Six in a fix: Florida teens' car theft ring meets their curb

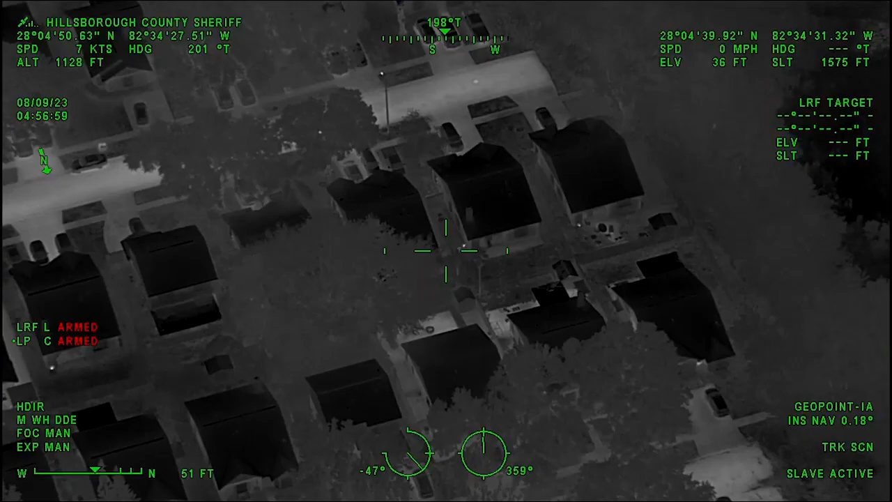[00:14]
I got another one running back towards northbound towards Limewood. He's in the backyard. So if we get some units, let's get a unit on Lemonwood. Go ahead and push west on Lemonwood. I got eyes on two guys. All right, so I got one unit is going to be, correction, one subject is going to be jumping the fence. He's going to be in the backyard of 7616, Lemonwood, and the other subject is still sitting by the front door.
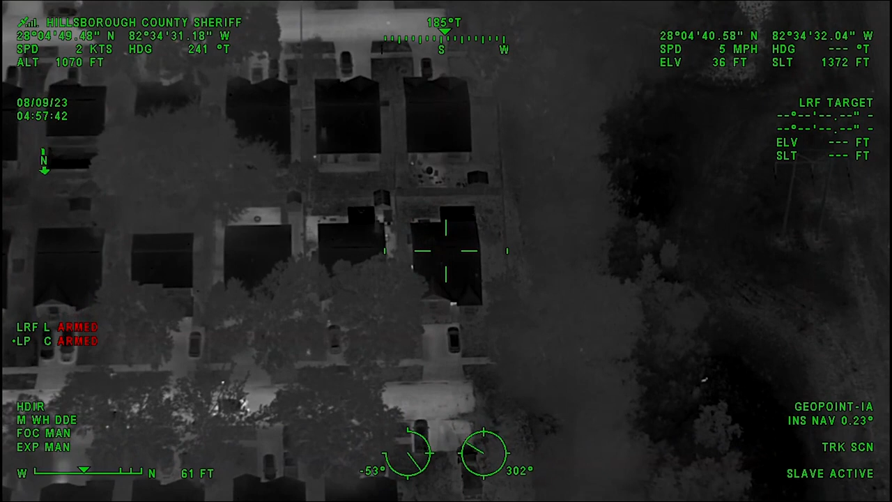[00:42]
So both subjects are at 7616, Lemonwood. All right, the deputy that's approaching, you're going to have one subject is still by the front door. Next one. Next. This is level one. All right, two deputies. In the backyard. I got another subject in the backyard. The same residence. I got one in the backyard.
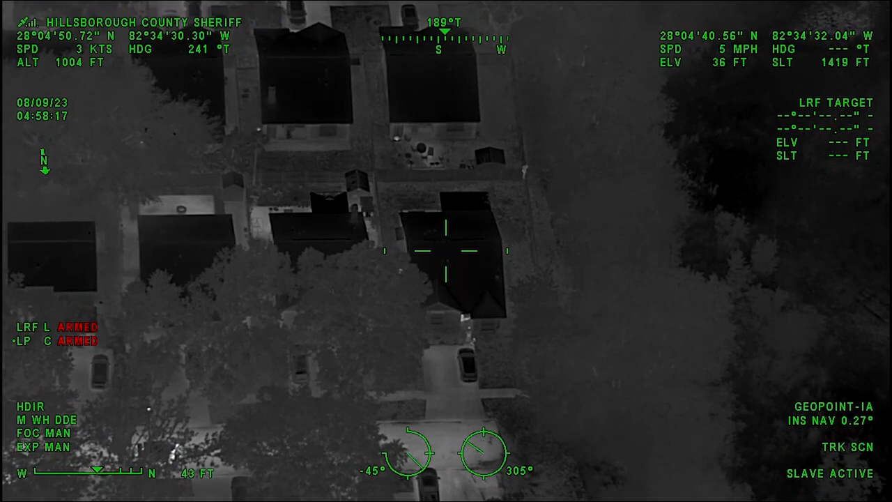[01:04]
He's jumping the fence in the corner right now. Go around the backyard. He's jumping. They just jumped the other fence. Now he's going southbound towards Limberry Court. All right, he jumped the fence. Now he's going westbound. All right, hey, Jen, move to your west a little bit.
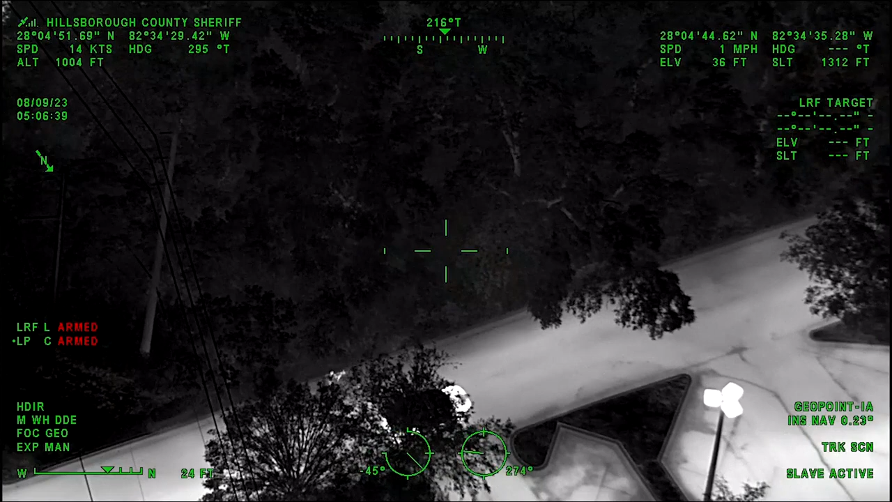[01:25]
Yeah, keep going. Okay, he's going to be right off your nine o'clock right there.